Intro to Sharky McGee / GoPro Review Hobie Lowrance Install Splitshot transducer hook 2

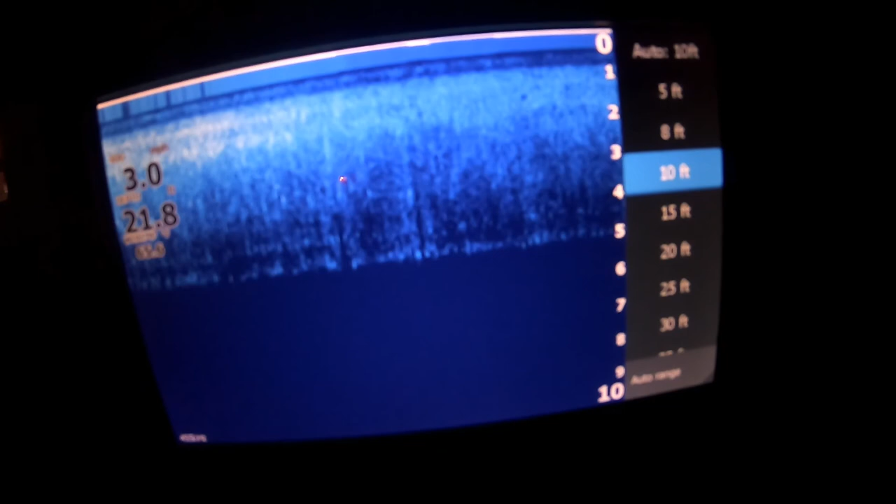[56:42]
but this isn't really relevant because it's not actually showing the bottom until down here. But it's on demo again, like I say, guys.